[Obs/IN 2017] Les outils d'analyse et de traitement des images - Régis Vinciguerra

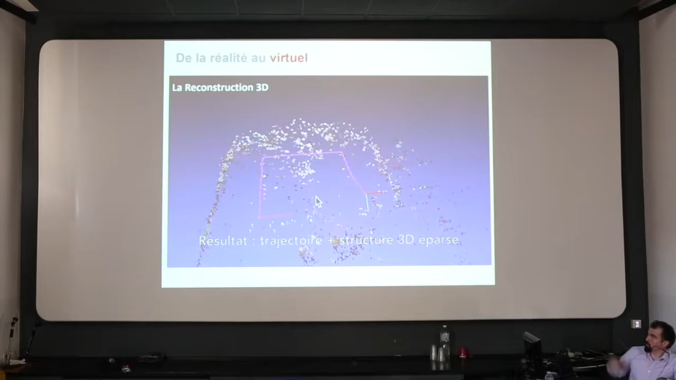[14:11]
reconstruire l'environnement en associant de la couleur à chaque point, non plus de l'information uniquement